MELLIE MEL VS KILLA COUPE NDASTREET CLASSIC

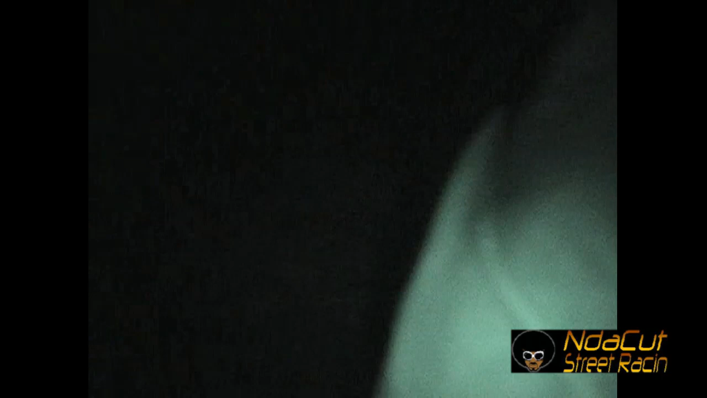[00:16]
Where Mari's at? Right here. We ain't got no gas here. Here. Come on, Mari. All right, y'all. Check out right here.
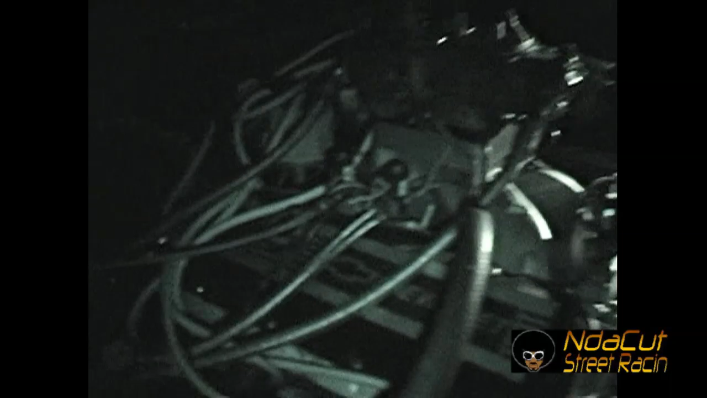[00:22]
Yeah. All good, y'all. Clear nitrous, right? What'd he say? Go past that school. Man, last time I saw one of them big-ass damn carburetors like that. Hold on, I'll say.
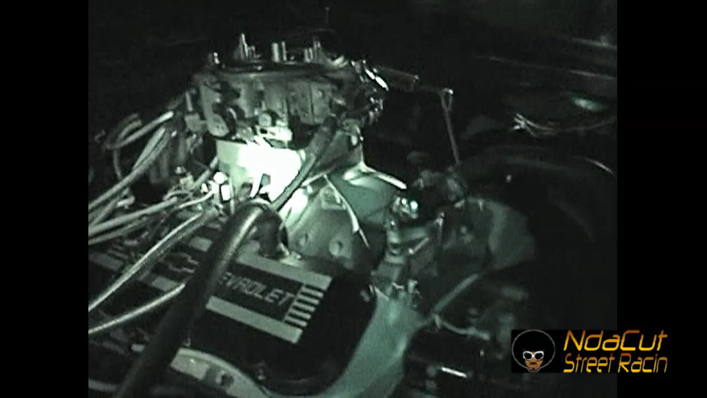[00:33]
Hey, y'all get back, man. Dave, here you go.
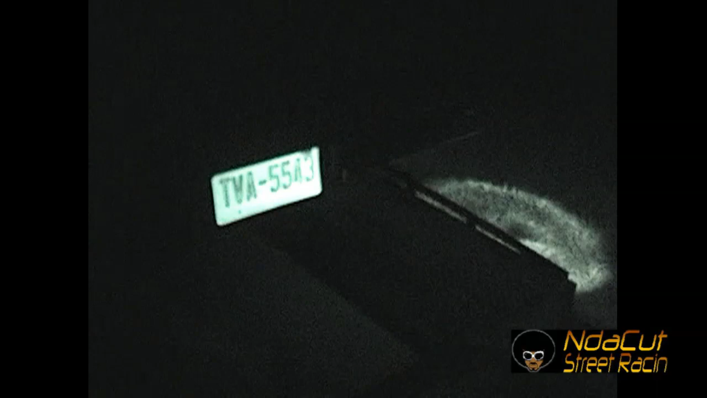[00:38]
Mm-hmm. Big time Camaro, getting ready to do it.
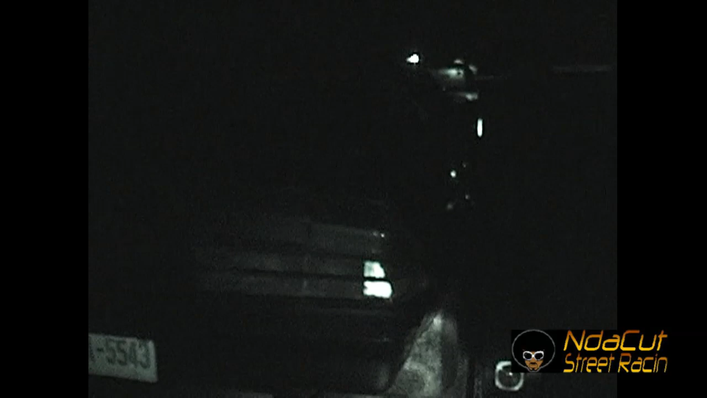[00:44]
Ain't no yellow sailing in them jeans. I mean, if he got it, I can't find it anyway. Remember, he looked safe to me. Mm. All right, give me stuff like that. I need that. Yeah. Okay. Yeah. That's what I can have.
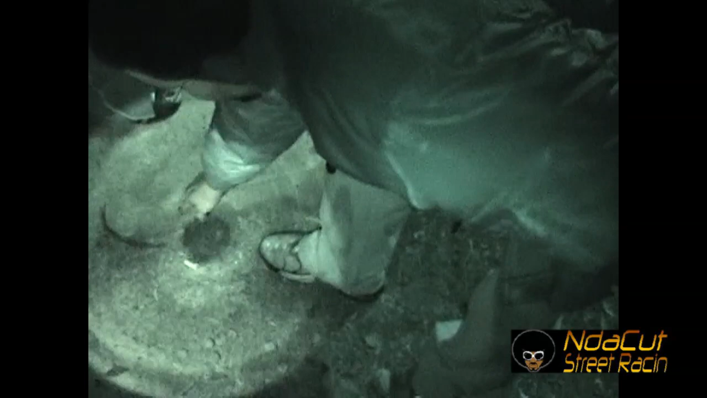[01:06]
All right. Money getting right. Money is locked up. Who got the money?
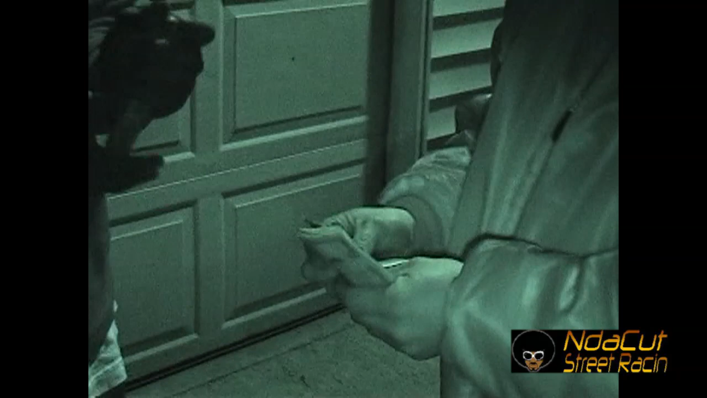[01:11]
Who wants to go? Money's locked up, y'all. Race is on. 20 for the one. 22. I got control. Right.
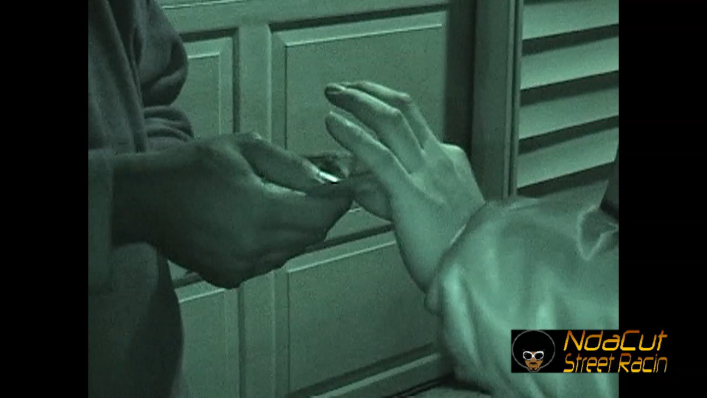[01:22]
Loans is all there. He's all there. Right. He own it. Like he give me 44 we win it. Y'all, we got this damn Camaro right here. Big block Camaro. Getting ready to give a Mustang 3 in the break.
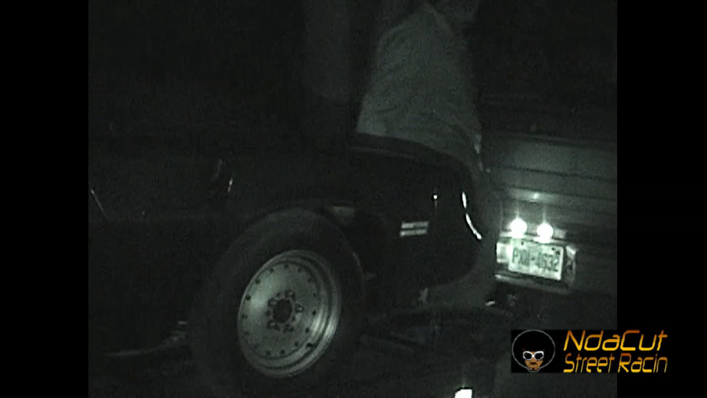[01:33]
Street Mustang 3 in the break. Big block on motor. Getting ready to give a Mustang 3 in the break. Supercharged Mustang street car on 3 in the break. All right, this Coupe right here. 3 in the break, y'all. 3 in the break. 3 in the break.
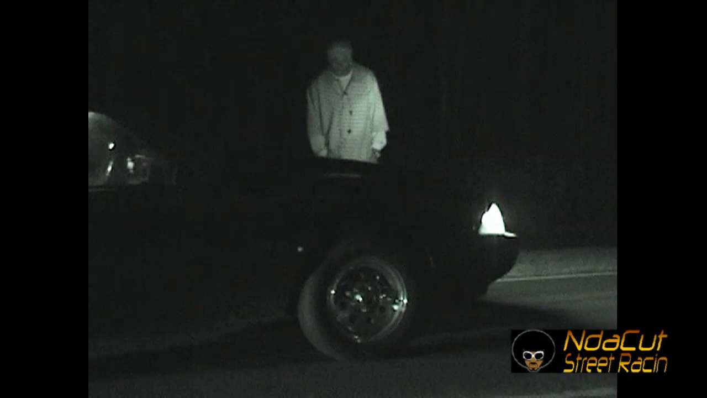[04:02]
Here you go. $200, $4,400 race, y'all. Big block 79 Camaro on motor. Big block 79 Camaro on motor. There's a 306 supercharged Mustang.